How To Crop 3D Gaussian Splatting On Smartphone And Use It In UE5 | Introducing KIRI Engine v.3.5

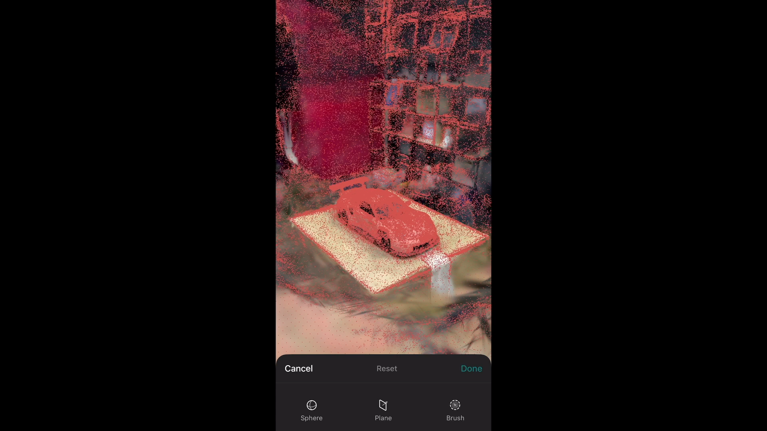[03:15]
First of all, let's try sphere. In a sphere selector, anything inside the sphere is selected.
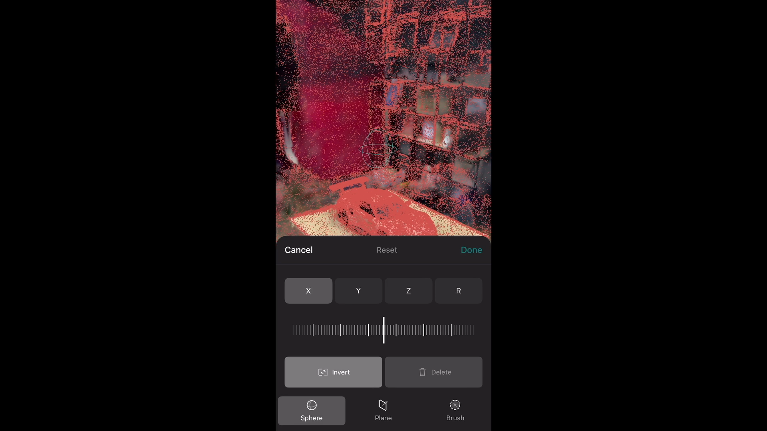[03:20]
So you can move the sphere by controlling it via the X, Y, and Z adjusters.
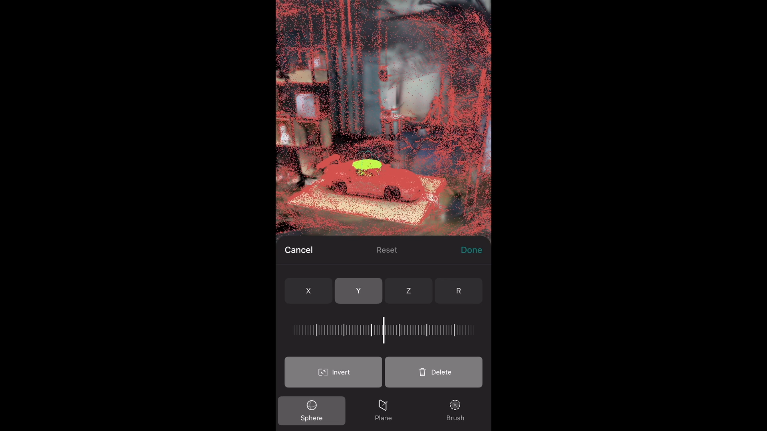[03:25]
And also you can make it larger or smaller with the radius adjuster to cover the right areas.
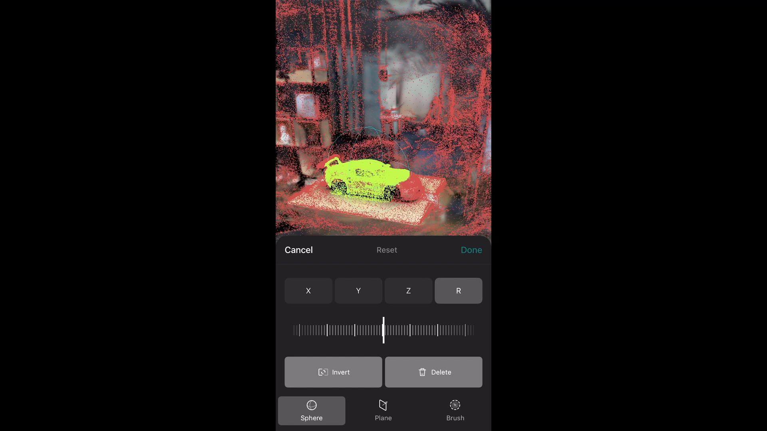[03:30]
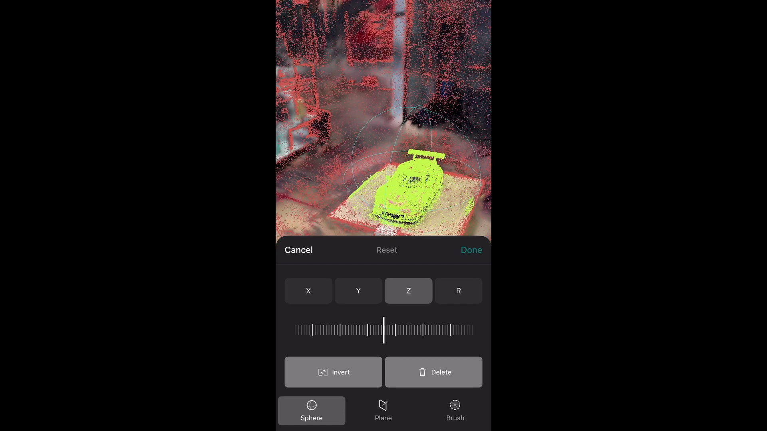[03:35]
But for the sphere selector, for example, if I want to crop out everything outside the sphere, not inside,
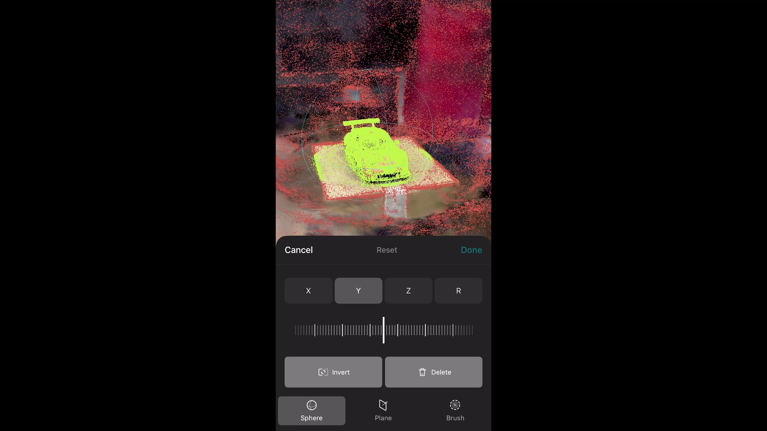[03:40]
once we move and scale the sphere to the place in size we want,
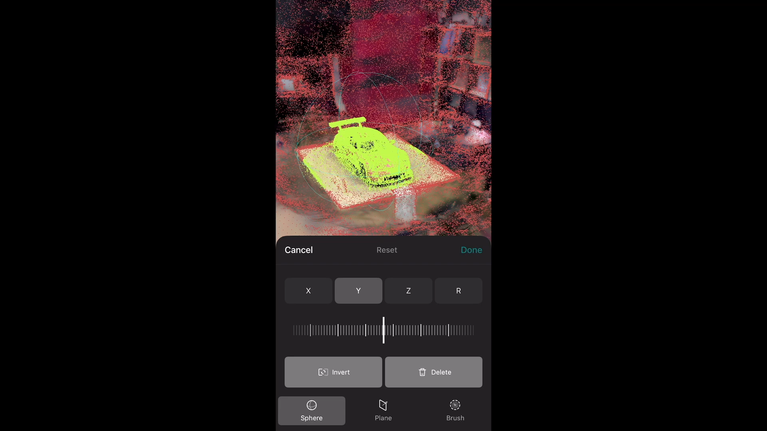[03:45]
we need to first press the invert button to invert the selection.
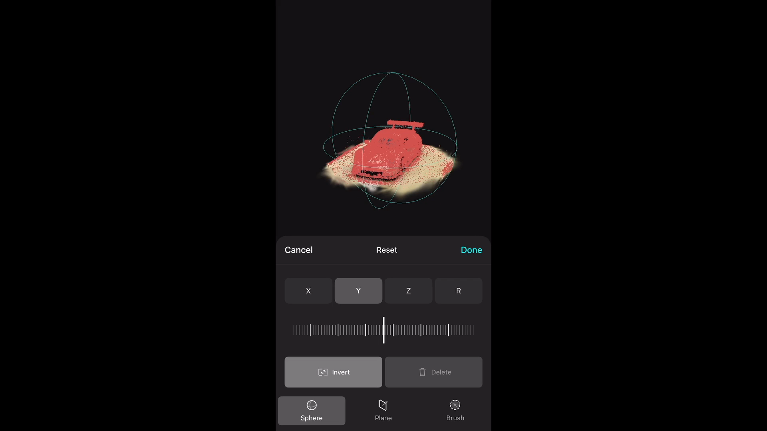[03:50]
And then we can comfortably delete those points. See, it's already much cleaner.
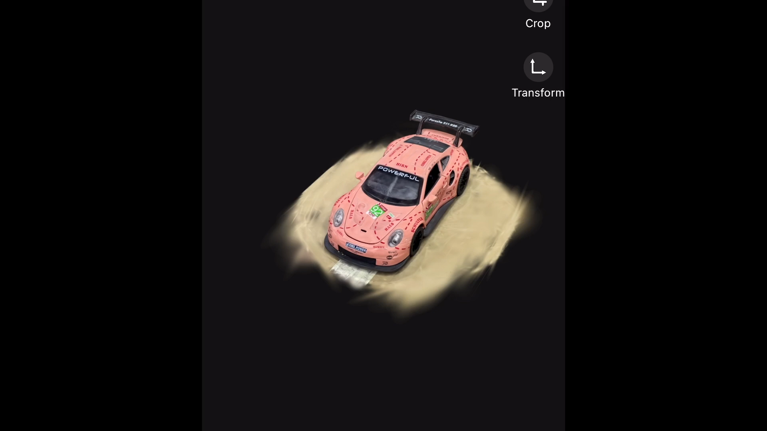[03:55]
With the plane cutter, you can choose to separate the points along a plane and delete one side of the points.
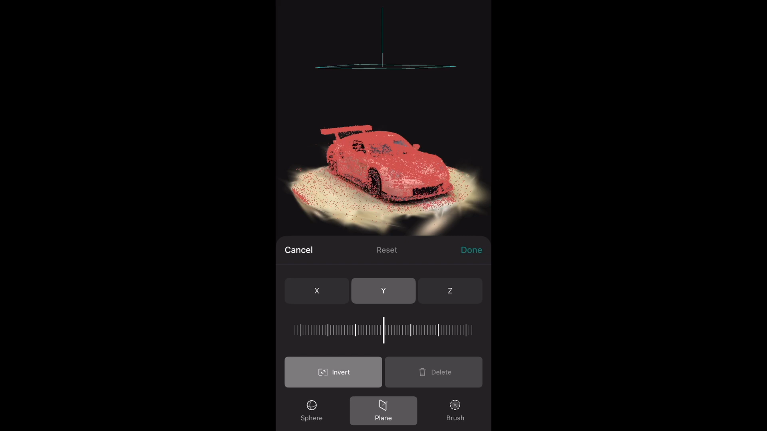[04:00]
I find this one very effective when trying
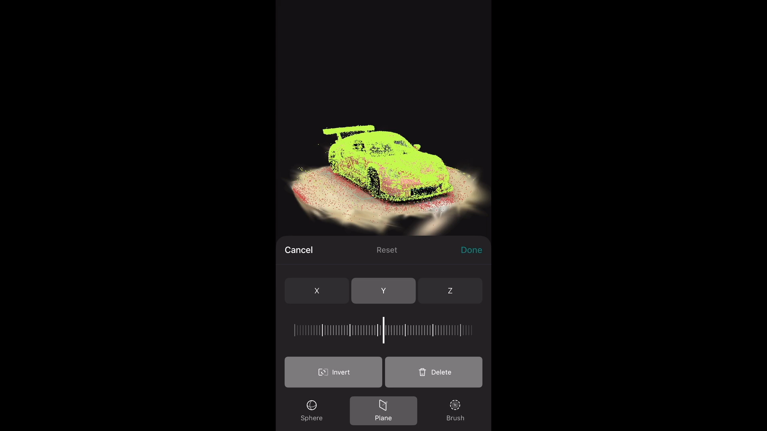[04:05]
to crop out the ground of the 3DGS model like this.
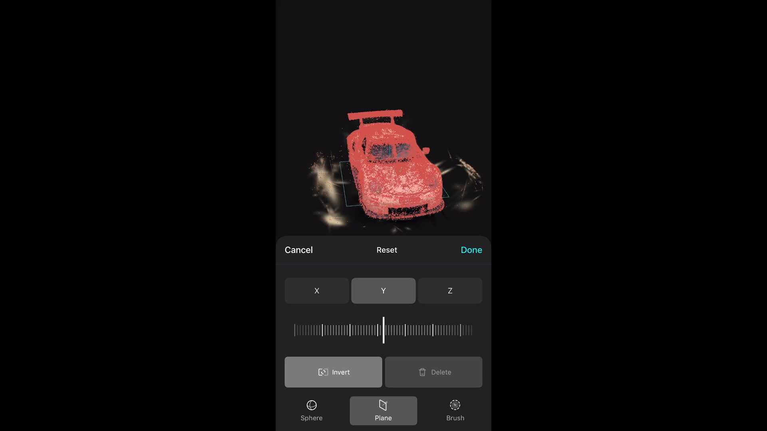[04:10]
And here we go. But even with these two cropping tools, it's almost impossible to get a clean 3DGS model.
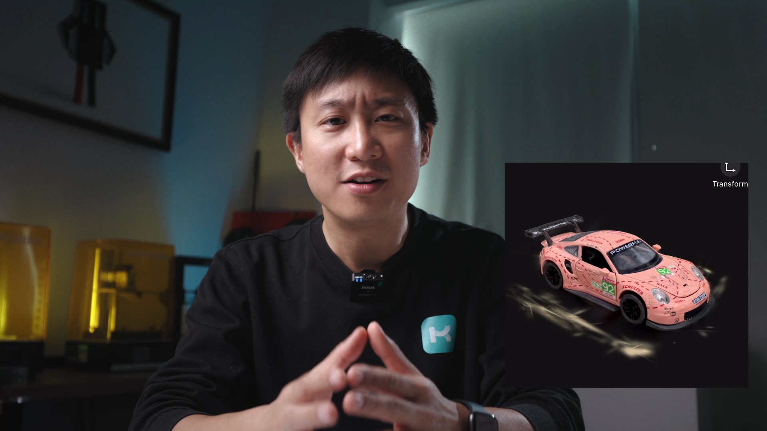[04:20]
You can see there's still a lot of floating points that are close to the main objects.
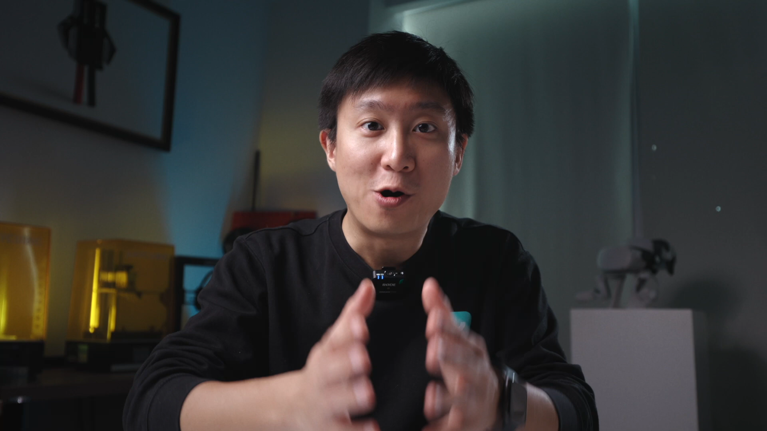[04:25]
And that's why we'll need a third tool. That's the brushing tool.
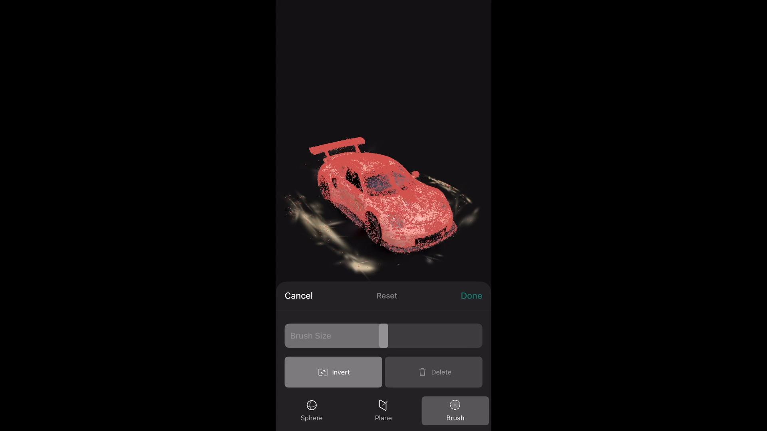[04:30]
With the brush tool, you can freely draw around the points to select them.
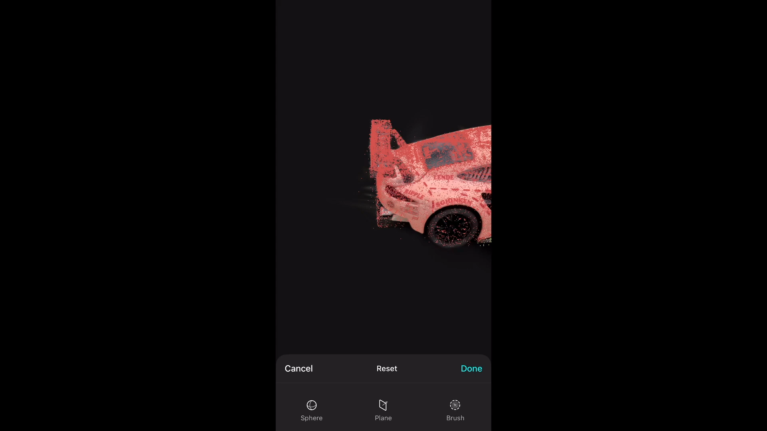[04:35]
And it's the same as others, you can delete the selected ones.